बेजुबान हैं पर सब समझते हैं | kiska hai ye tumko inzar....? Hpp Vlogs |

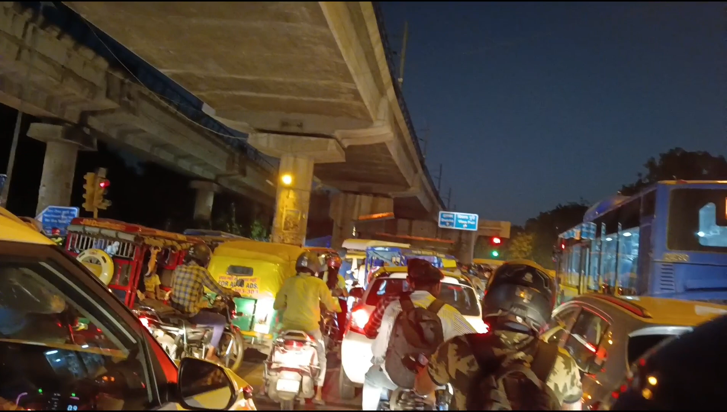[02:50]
आप तो दोस्तों कुछ ऐसा नज़ारा था कोचिंग से वापस आते समय का, यानी कि 7 बजे के आसपास का,